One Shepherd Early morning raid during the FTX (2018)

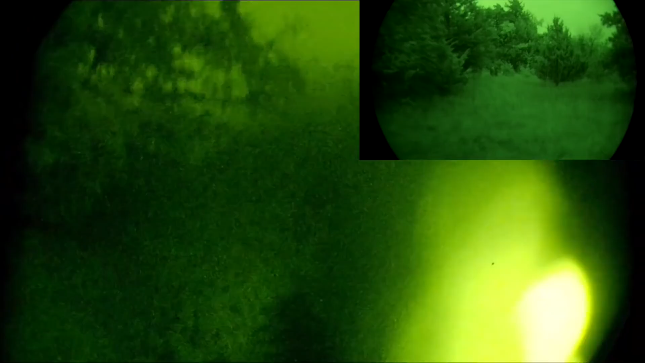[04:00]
Right in front of us, bud. Yeah, moving on the right, moving on the right.